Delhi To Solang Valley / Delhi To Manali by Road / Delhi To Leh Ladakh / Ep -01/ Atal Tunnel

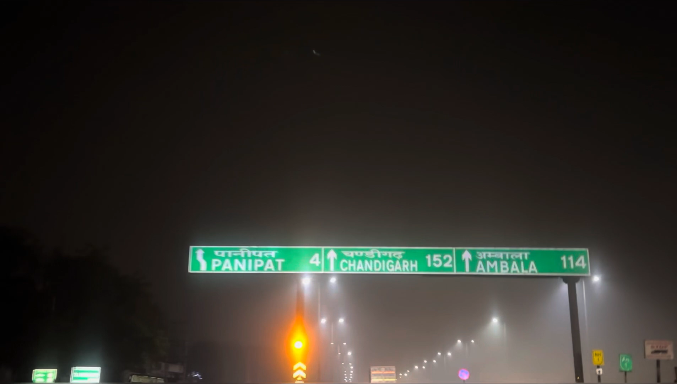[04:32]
वैसे बीच चला गया पर सट्टा है ना, पता नहीं फिर भी 4 किलोमीटर क्यों दिखा रहा
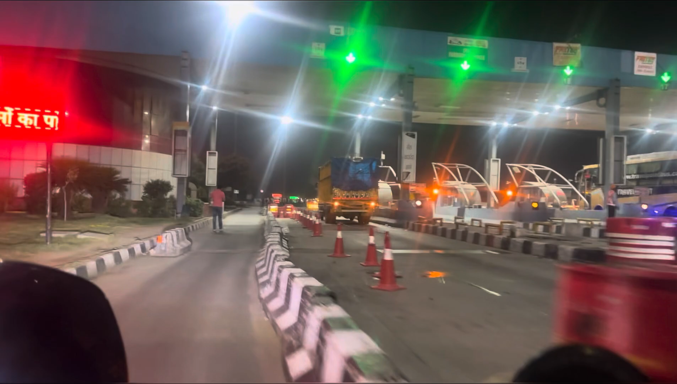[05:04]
दो ही दो तीन वही बंदे मिले पूरे धक्का मार रहे हैं। पता नहीं बाइक का रोक रहे गए नहीं।
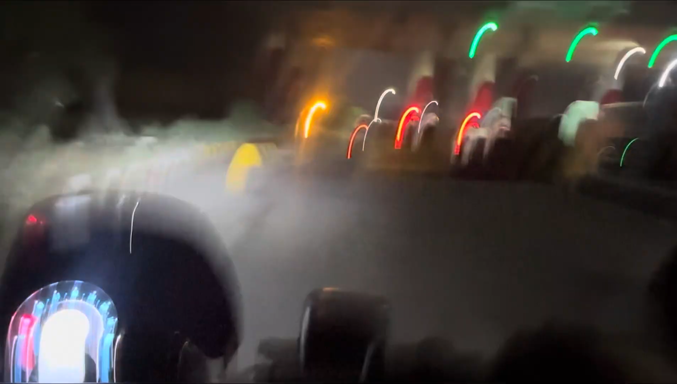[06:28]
हमने ले लिया भाई, यहाँ से हमारे को टोल कटेगा।
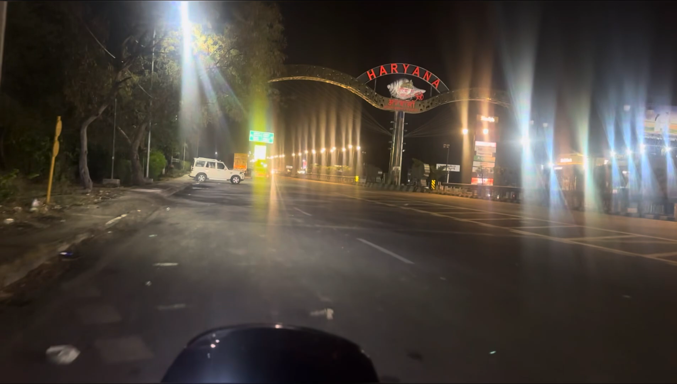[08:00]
तो भाई लेफ्ट लेते हैं यहाँ से,
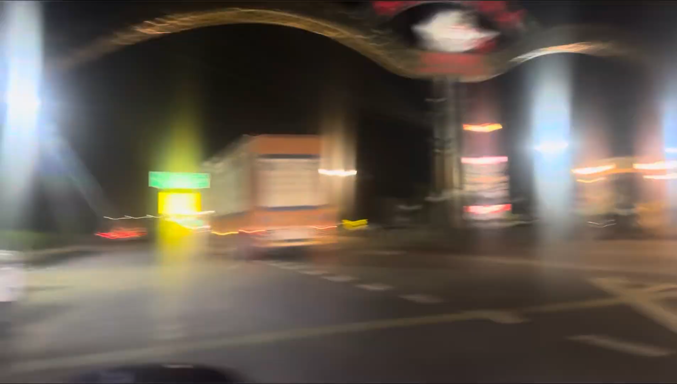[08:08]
यहाँ खड़े हैं पुलिस वाले भाई।
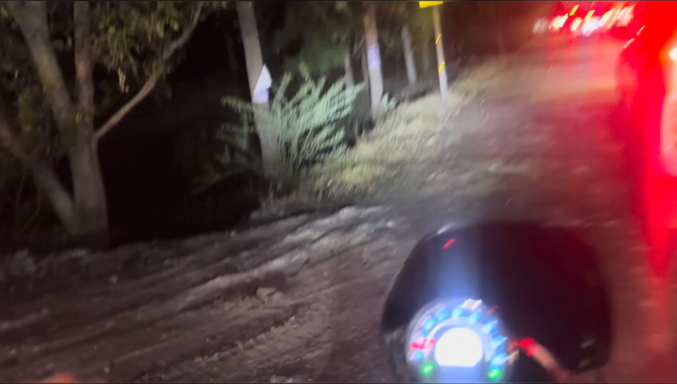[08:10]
हम सोच के आए थे रात को जाम नहीं मिलेगा, पर यहाँ तो तगड़ा ही जाम लगा हुआ है, पूरी लाइन लगी पड़ी आगे तक, 1.5 किलोमीटर का पूरा तगड़ा जाम। ये देखो हम तो बच्चा बाइक पे आए हैं,
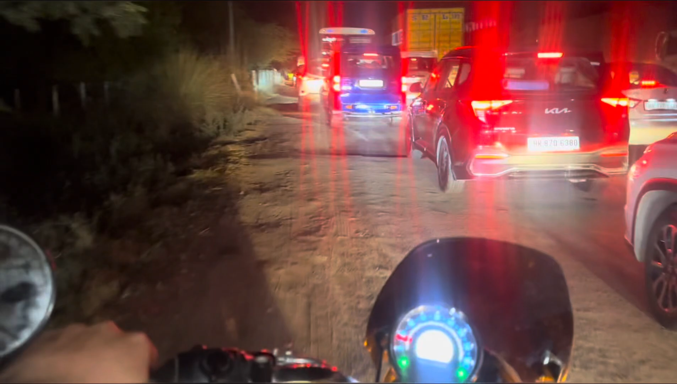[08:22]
साइड साइड से निकल रहे हैं, वरना तगड़ी गाड़ी और ट्रक बस सब जाम में खड़ी हुई है।
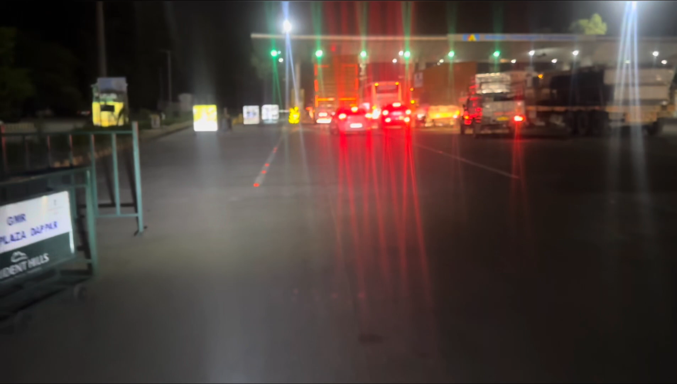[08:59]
तो हम चले बाहर से, गाड़ियाँ वहाँ पे अंदर गांव के यहाँ से होती, कहाँ अंदर कहाँ से निकाल रहे थे।
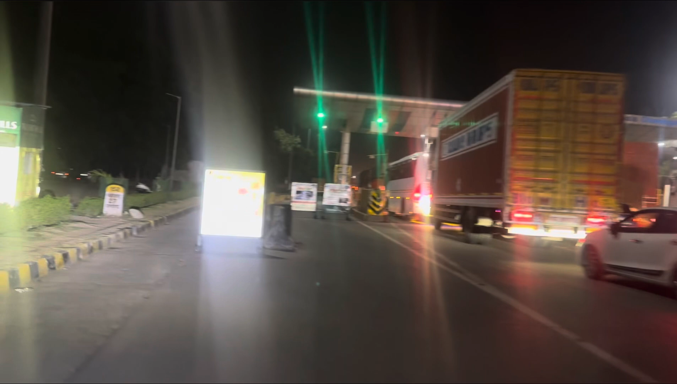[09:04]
तो कई बस जैसे बस हो गई, कुछ गाड़ियाँ हो गई, उनको बाहर से भेजा। तो हमने कहा ठीक है भाई हम बाहर से चल लेते हैं, आप जिनको अंदर से भेज रहे उनको अंदर से भेजो। ठीक है भाई,
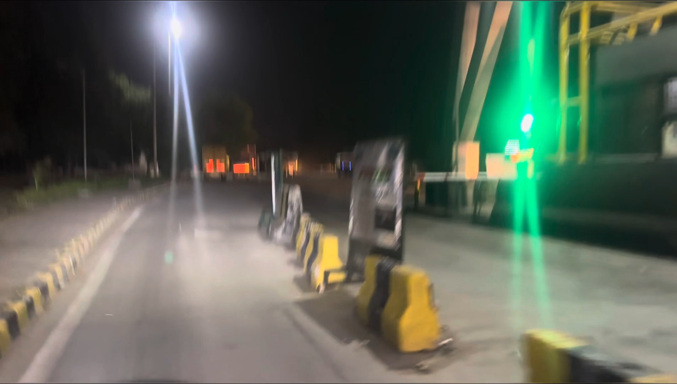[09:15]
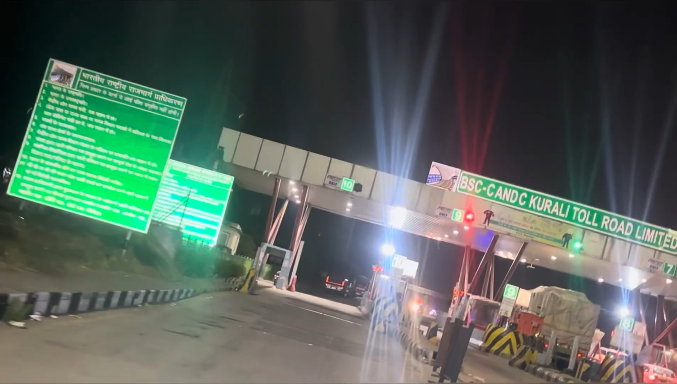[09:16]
कुराली टोल भाई चलते हैं आगे,
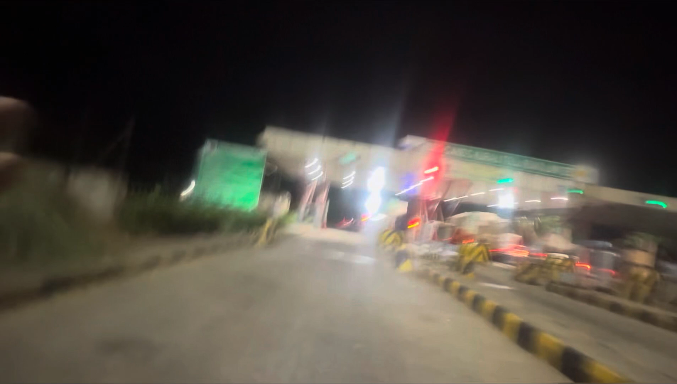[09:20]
बस थोड़ा सा दूर पहुंचने वाले हैं मनाली। यहाँ पे पहुंच गए, मनाली के आसपास ही है।